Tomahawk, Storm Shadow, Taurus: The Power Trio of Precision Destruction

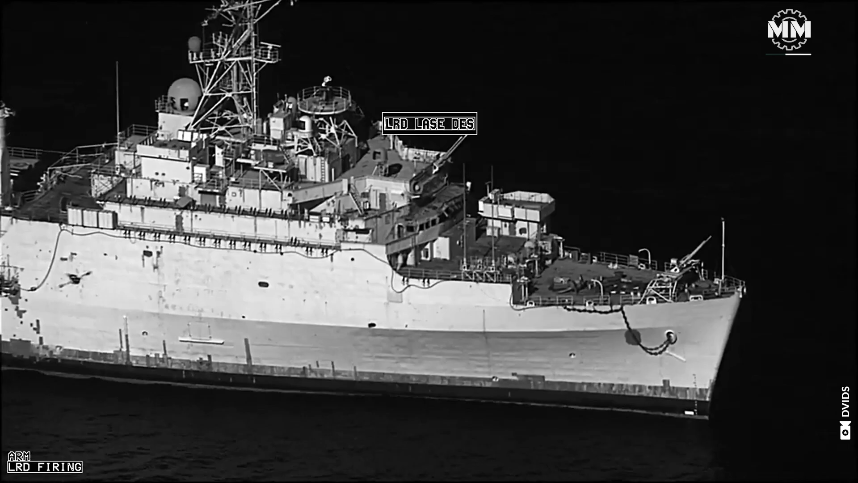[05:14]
TV guidance, radar seekers, infrared or IR guidance,
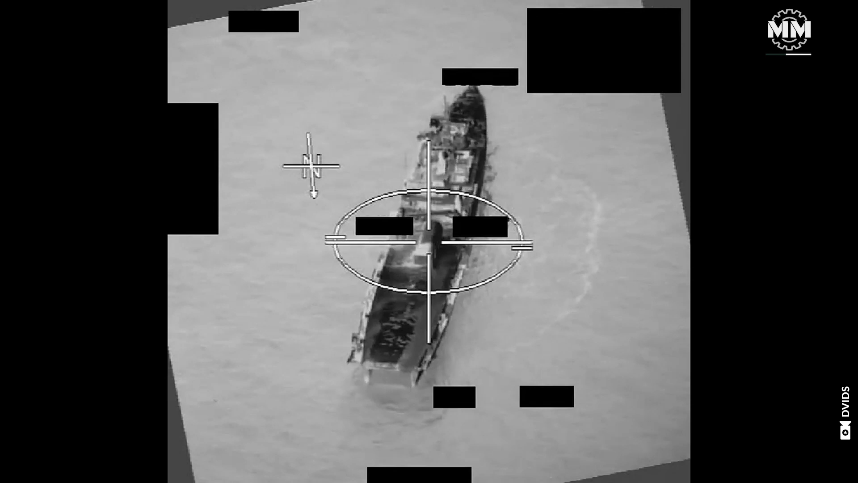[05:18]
and Digital Scene Matching Area Correlation, or DSMAC.